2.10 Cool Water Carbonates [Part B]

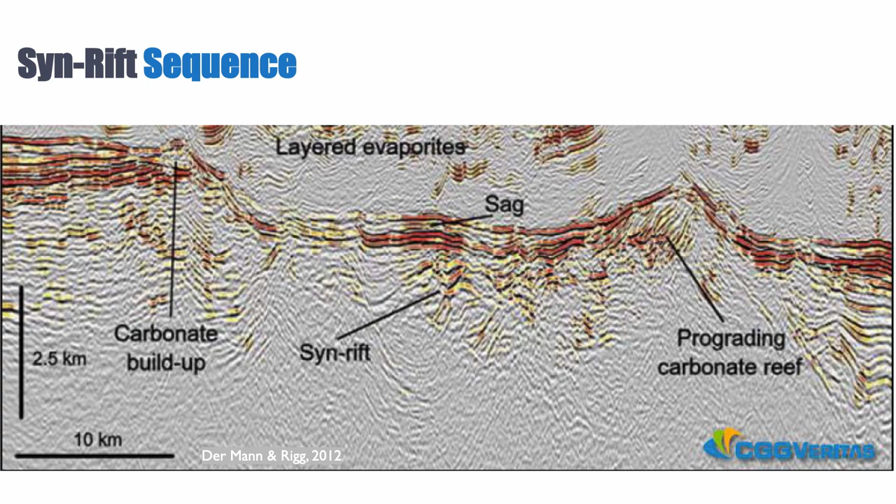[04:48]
And you can see it here in the synrift, we have those carbonates.
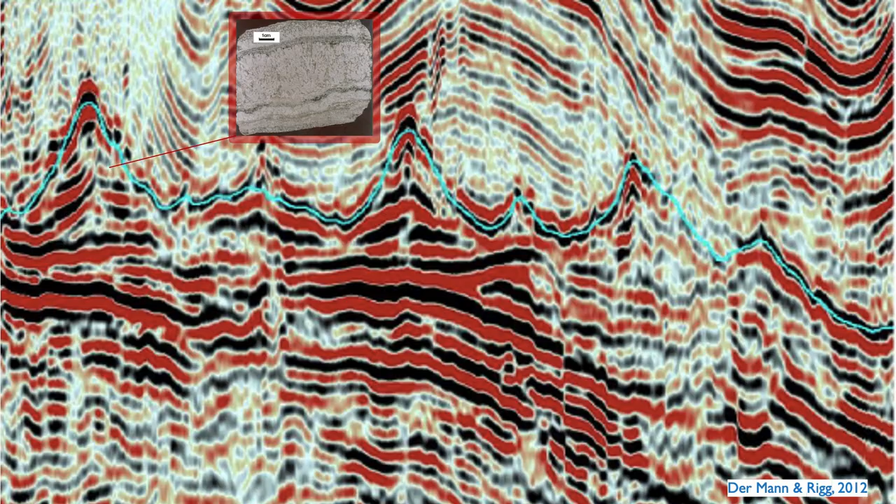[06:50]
But there's also a counter theory by Paul Wright that thinks that these are actually TUFA,